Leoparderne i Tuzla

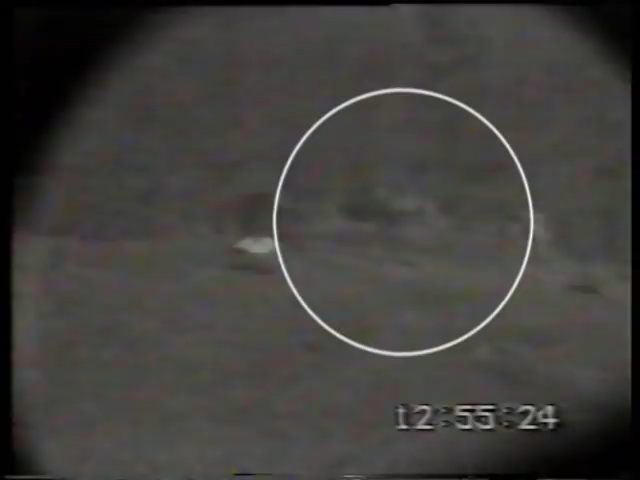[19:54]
Der gik skuddet. Om lidt vil de se, raketten kom ind fra venstre med kurs mod kampvognen.